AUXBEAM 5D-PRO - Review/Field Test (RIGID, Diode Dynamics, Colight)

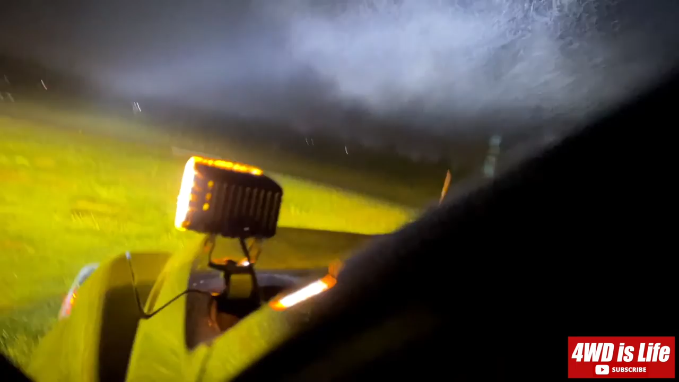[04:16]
all right i'm gonna show you one more time of uh all the light everything off everything off right all right and low beam
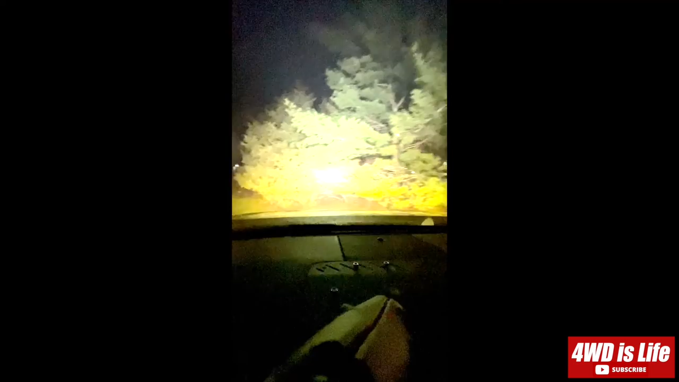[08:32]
It's pretty obvious, it's low beam,